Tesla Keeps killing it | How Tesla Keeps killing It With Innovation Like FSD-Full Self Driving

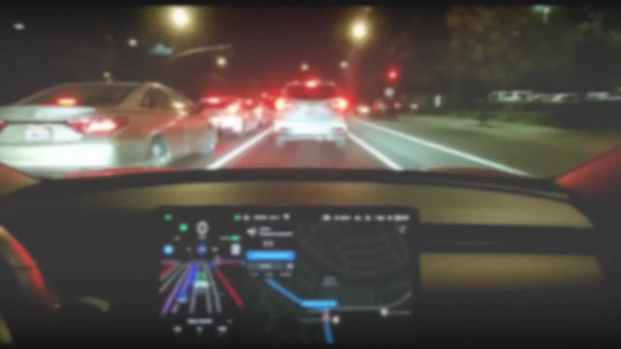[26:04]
Here's a night view of Tesla FSD. As you can see, the cars can see all the other cars. Ahead, you can see the lights ahead right here. You can see the lights, the paved roads. You can see the paved roads, right here.
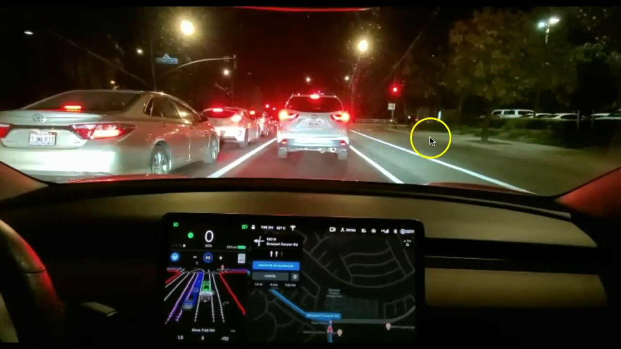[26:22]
You can even see all the way to the right turns right here. So this self-driving car, this Tesla self-driving car is going to change things when it comes to transportation. Because once they perfect the self-driving software, once they perfect it,